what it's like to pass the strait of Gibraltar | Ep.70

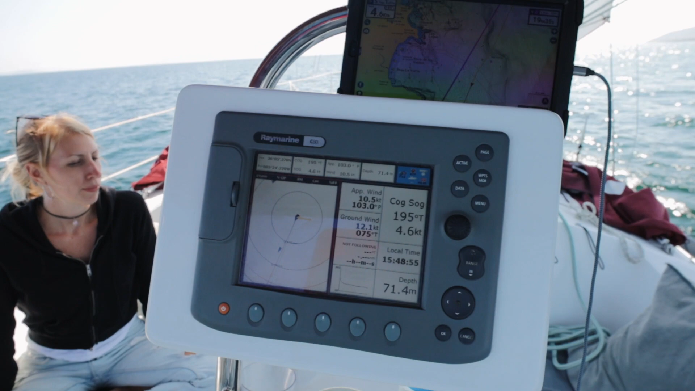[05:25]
We have, like, our normal plotter and we have a cheap Android tablet with Navionics and routing.